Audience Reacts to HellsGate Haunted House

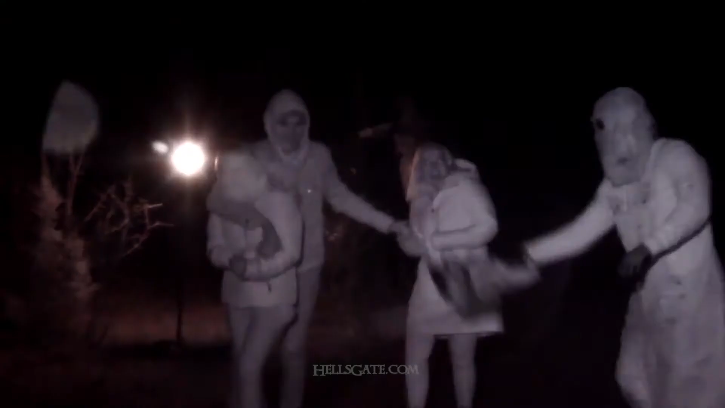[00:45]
Yes, that was so scary. Like he literally followed us all the way to the gate.
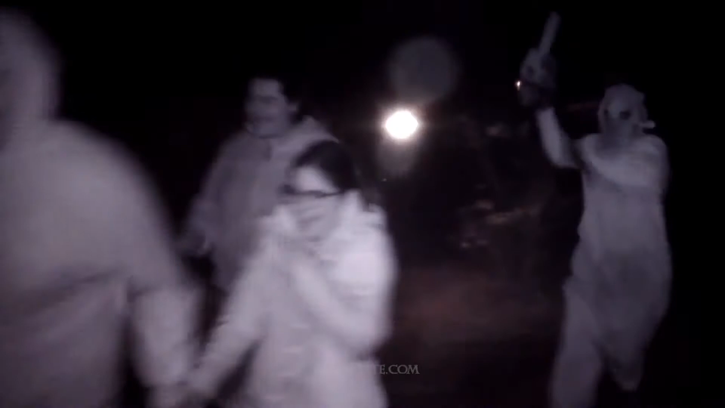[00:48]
They had fire that was blowing up so that was pretty cool too. The twins, that was so cool.